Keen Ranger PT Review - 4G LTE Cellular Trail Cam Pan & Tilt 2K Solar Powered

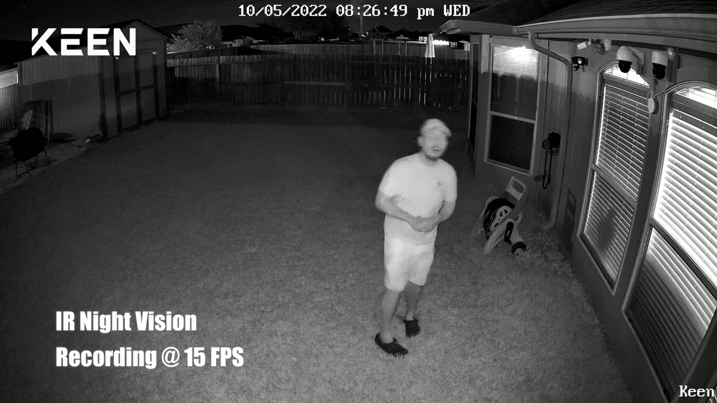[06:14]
So this is the video quality of the King Ranger PT at night and this with I could even see the infrared LEDs now I'm not sure if it's recording yes it is so this is what it looks like at 10 feet
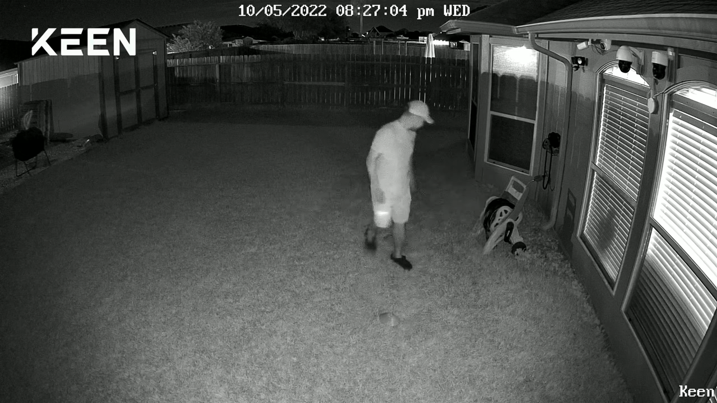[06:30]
15 20 25 30 you can barely I could it's like you can't see it at all we are going to test the motion alert notification speed of